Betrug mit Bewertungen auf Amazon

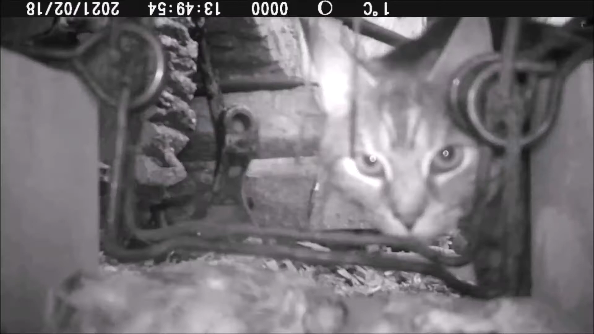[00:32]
man sollte in der wildkamera machen kann die katze vor der
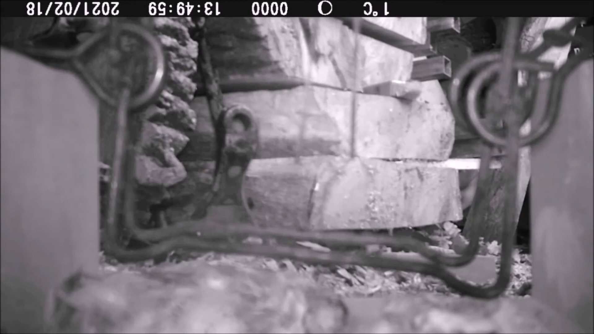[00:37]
falle kommt das ding an dann probierst du das aus und stellst du fest